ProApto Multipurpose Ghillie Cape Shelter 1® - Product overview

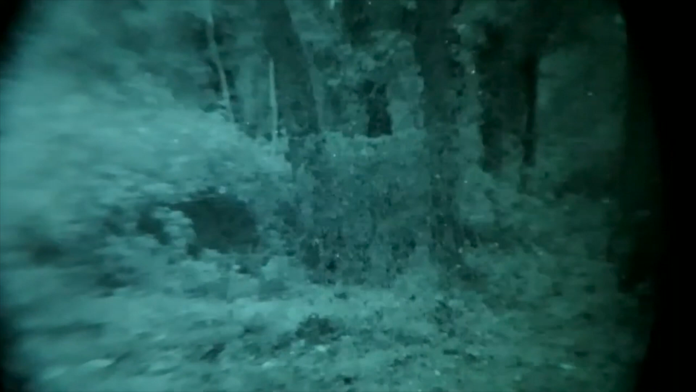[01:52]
Similarly, such mesh easily permit to focus scopes and cameras while remaining completely concealed behind it. As any of the ProApto ghillies, it offers visible and near-infrared camouflage,
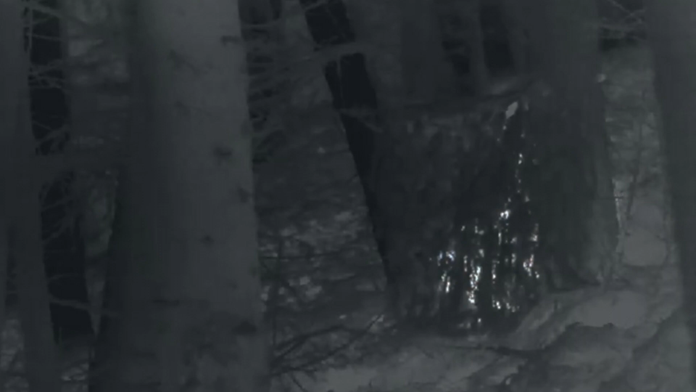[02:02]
while mitigating the thermal signature in the mid and long infrared wavelength.